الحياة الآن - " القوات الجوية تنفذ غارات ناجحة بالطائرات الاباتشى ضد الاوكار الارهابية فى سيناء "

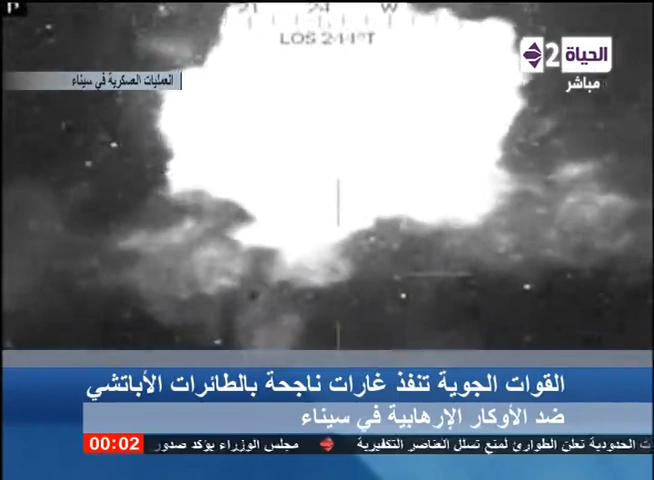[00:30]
مجموعة من مخزن الاسلحة والدخائر وعدد من المركبات التي تستخدمها الجماعات التكفيرية في تنفيذ عملياتها الاجرامية ضد القوات المسلحة والشرطة المدنية